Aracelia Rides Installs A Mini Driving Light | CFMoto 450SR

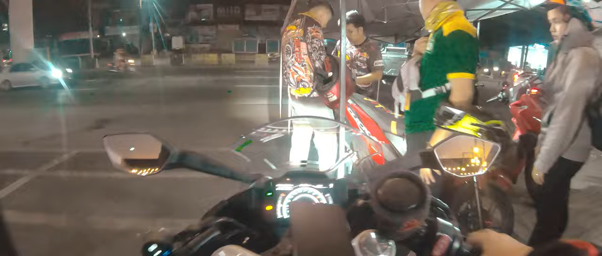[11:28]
Okay. Let's go. Testing na natin yung mic na binigay ni AJ. Shout out ulit kay AJ. Hello.
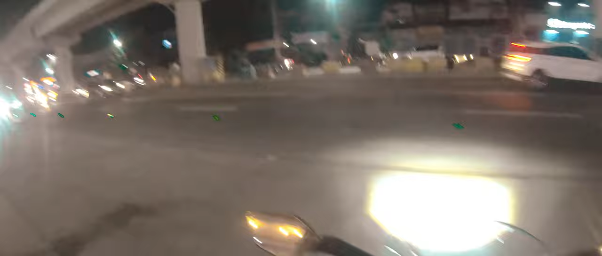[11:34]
Okay. Real. Real. Real road testing. Ang time ngayon is 8.30. So. Madilim dilim na din.
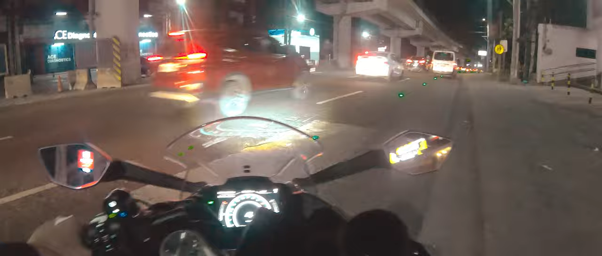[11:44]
Ayan. Ito sya. So kung wala.
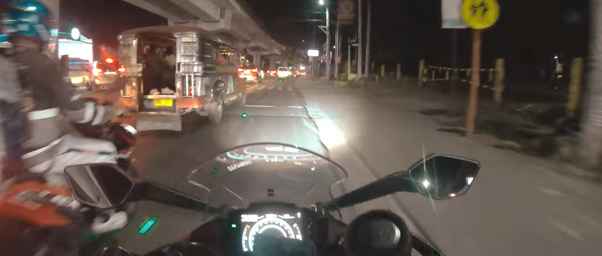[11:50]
Patay natin. Ayan. Ito yung wala. Grabe. Ang laki ng difference my dudes. Lagin natin ulit. Ayan. Daan tayo dito sa may madilim na park. Dito sa may. Dito. Sa kanan. Patayin ko ulit. So. Kanan ako dito sa may. Hindi ko alam yung tawag dito sa area na to. Pero dito. Parang mini subdivision. Alright. Ito yung walang ilaw.
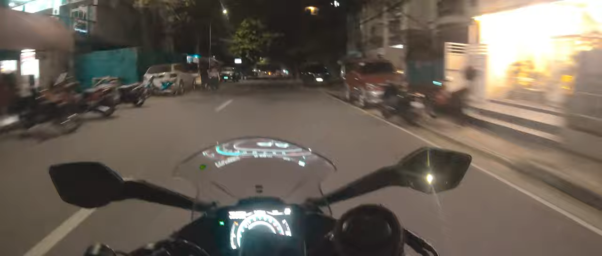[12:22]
Lagin natin yung lights. Boom. High beam. Boom. Sorry. Masisilo yung mga tao. Ayan. Pwede na din. I mean. Hindi sya.
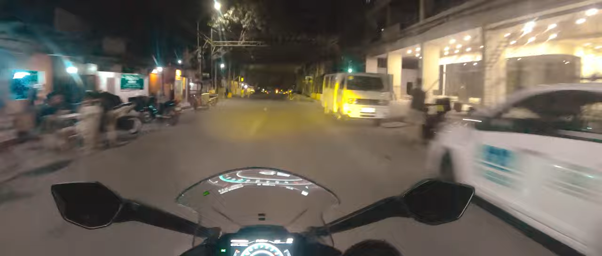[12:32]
Kasi may mini driving lights yung scooter ko. So. Kumpara dun. Mas malakas yun. Pero. Not bad na din. At least may visibility na ako.
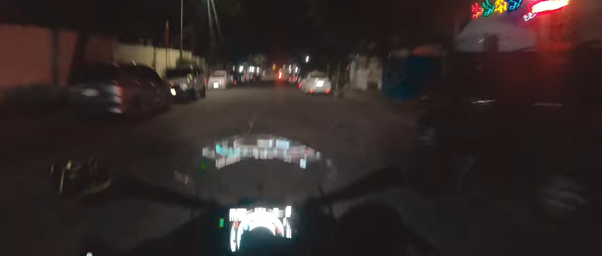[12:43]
Compared dito sa stock lights. Okay na din. So. It's. Ano din naman. Ako din naman to. Kasi 15 watts lang kinuha ko. So. Kasalanan ko. So. Kung 25 watts yung kinuha ko. Mas malakas to. Mas malakas sya sa malayo. So. Pwede na. At least. Pwede na ako mag dark tint na helmet.
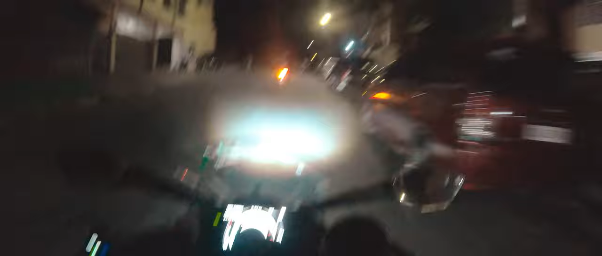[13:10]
Kasi naka light tint ako ngayon. Yung helmet ko. Pero usually dark tint yung ginagamit ko. Lalo pag sa umaga. Tapos sinabot ako ng gabi. Sobrang dilim. Pwede na. Buksan natin yung pareho. Ayan. So. Light and dark. Ano na to. Low beam and high beam sabay. O. Diba. Lakas na rin. Tapos silaw mo yung mga tao. So.
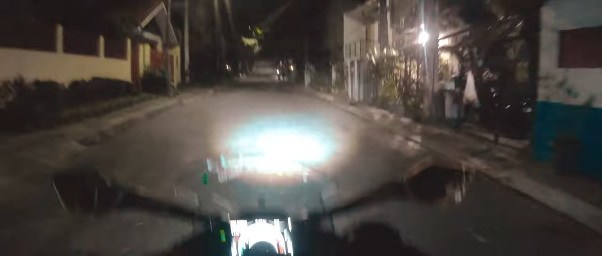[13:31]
Low beam lang. O. Pasok. We're good. Thank you. Thank you. Best tracker BH.
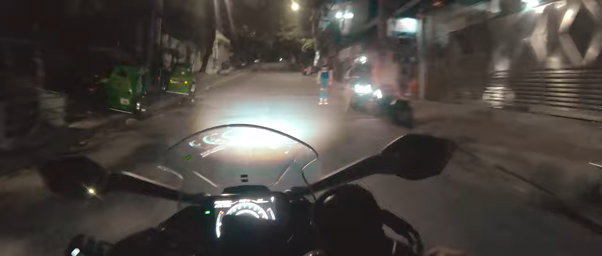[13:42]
Visit nyo na lang yung page nila. Hindi ko pa alam. Pero ipapost ko na lang sa link. Sa description sa baba. Yung. Page nila. Pero. Ito. So far so good. I'm happy with this one. Pwede na rin. Pero. I suggest. Kung kukuha kayo is. Kunin nyo na yung 25 watts. Na ano. Kung ganito yung bike nyo. Pero yung kanina may nagpalagay doon. 50 watts yung nilagay niya. Yung naka CLC. Ah. 25-25 yun. Since akin.